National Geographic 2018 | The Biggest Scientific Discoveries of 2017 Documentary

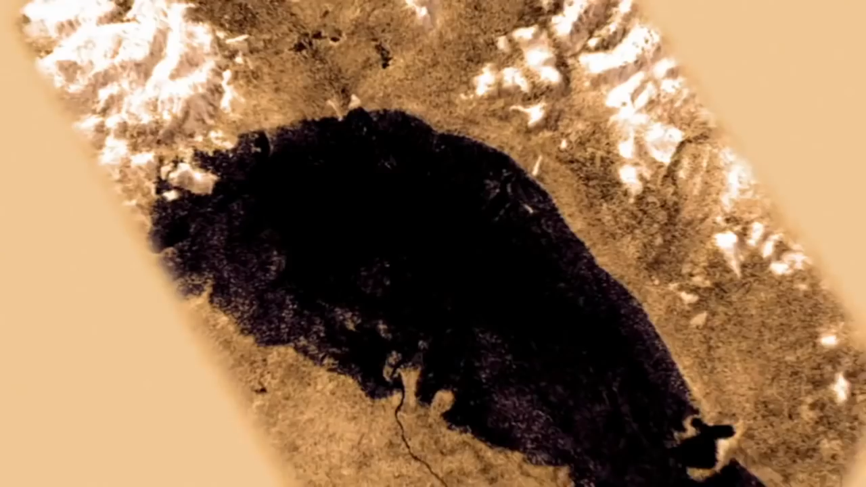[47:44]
Then Cassini went into orbit around Titan and revealed with its radar system that there indeed are lakes of liquid natural gas and other molecules on the surface of Titan.